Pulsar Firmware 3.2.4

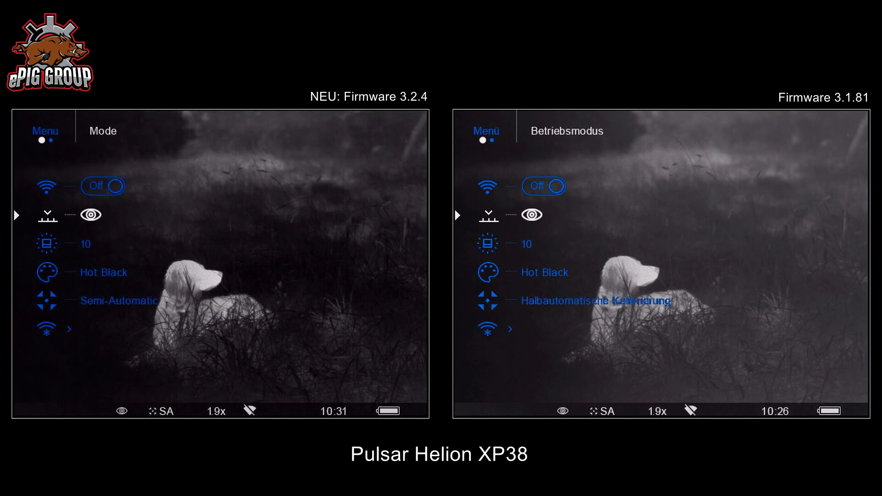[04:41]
Also keine Schnellwahltaste, was aber nicht wirklich schlimm ist, weil das Wi-Fi braucht man nicht ständig. Möchte man wissen, welche aktuelle Software gerade auf dem Pulsar installiert ist,
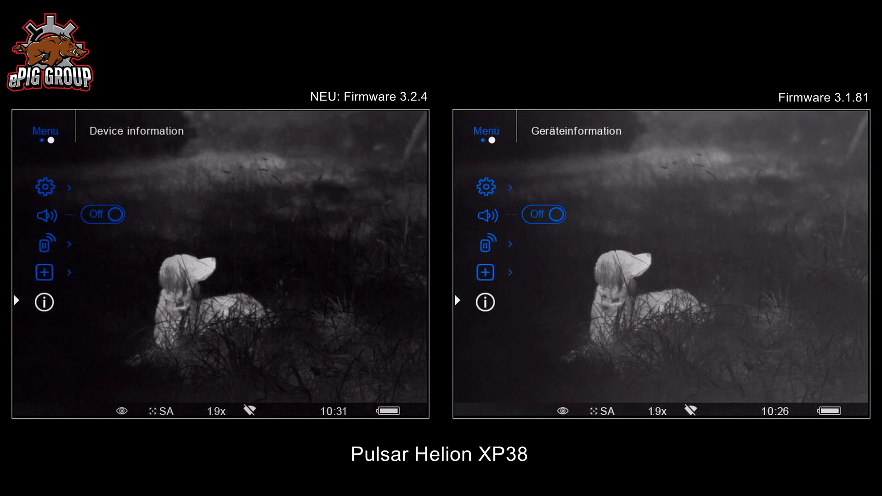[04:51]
geht man in Geräteinformationen und kann dann die Firmware auslesen. Wenn man jetzt noch die 3.1 auf dem Gerät hat, dann zeigen wir euch jetzt, wie wir die neue installieren.
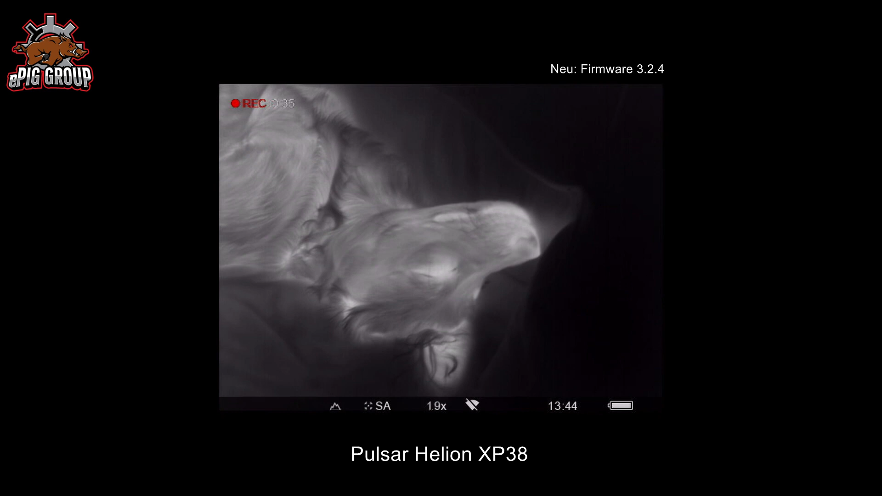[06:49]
Nur das hat man kaum gemacht, weil man immer erst ins Menü hinein musste. Ich habe mein Gerät immer dann eingestellt, wenn ich draußen war, je nachdem,
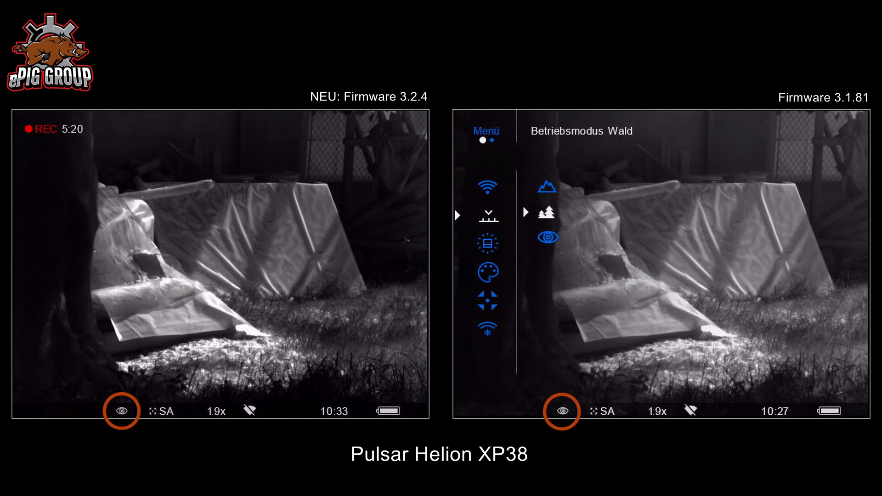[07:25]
Denn wie eingangs erwähnt, hat Pulsar ja die Algorithmen überarbeitet.
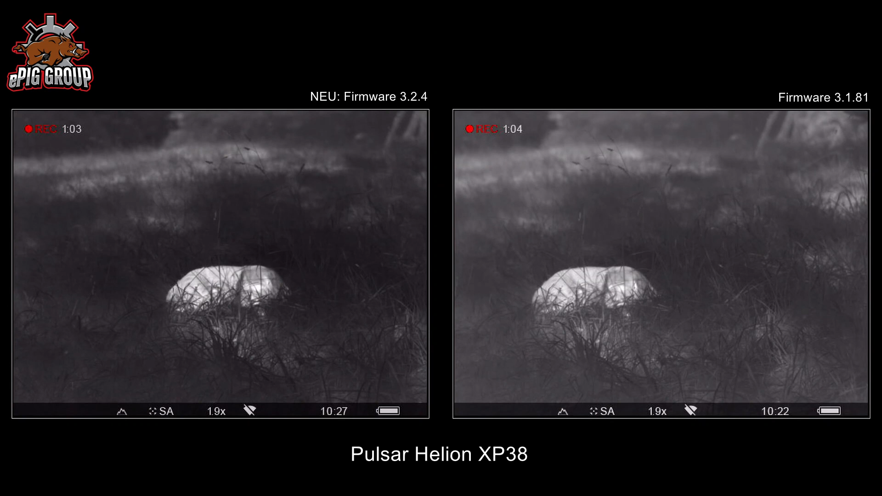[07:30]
Und die Bedienmodis haben jetzt eine teilweise stärkere Funktion bzw.
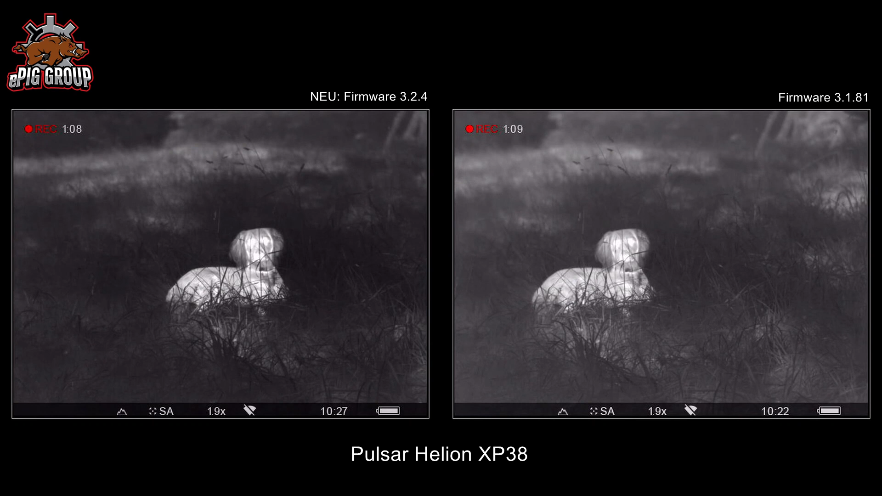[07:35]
Einfluss auf das Bild als vorher. Die Wärmequelle wird teilweise in dem Modus Wald extrem verstärkt, teilweise sogar ein bisschen überstrahlt.
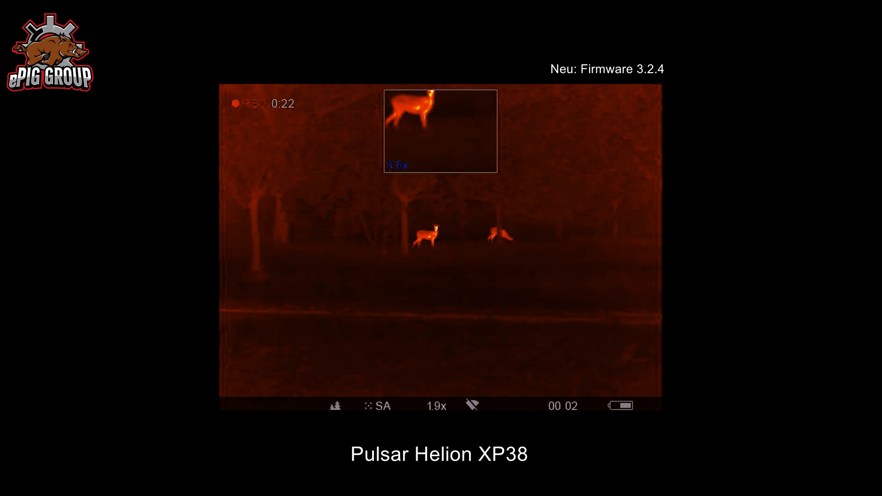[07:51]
in der die Temperaturunterschiede nicht so groß sind, viel besser die Sachen zu identifizieren bzw. zu erkennen. Habe ich aber einen sehr starken Kontrast, dann wähle ich halt Stein oder diese Gebirge,